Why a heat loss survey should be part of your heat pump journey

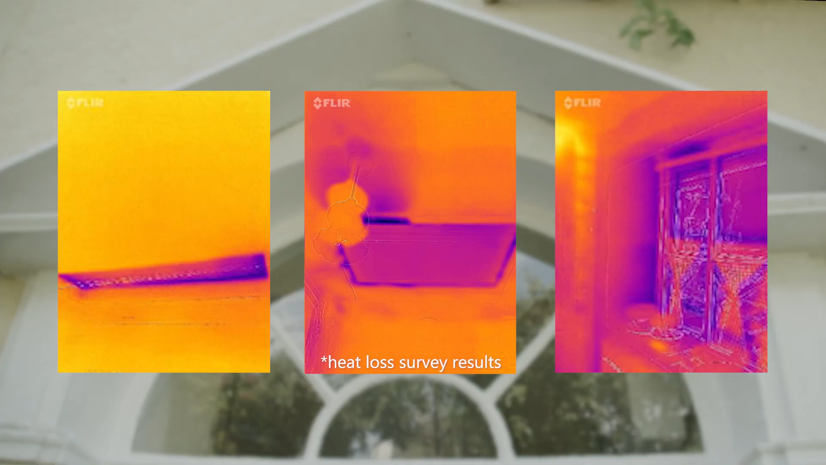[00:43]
That gave us what they called a thermal coefficient which was basically how much
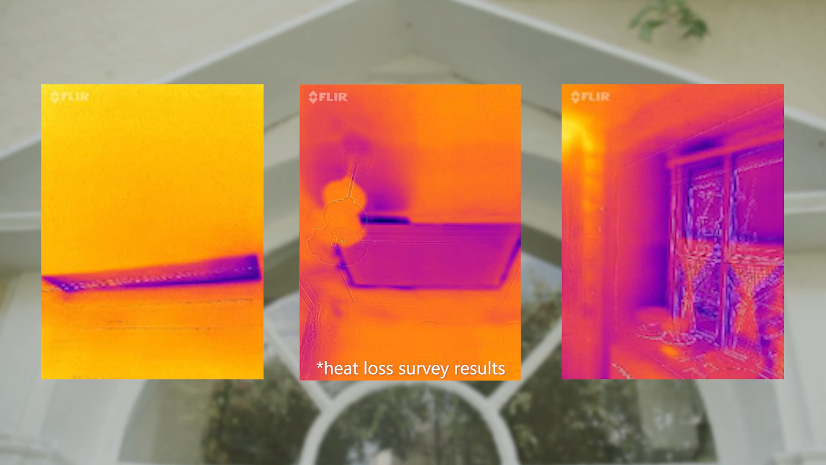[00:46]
energy is being lost through the walls and the roof of the house.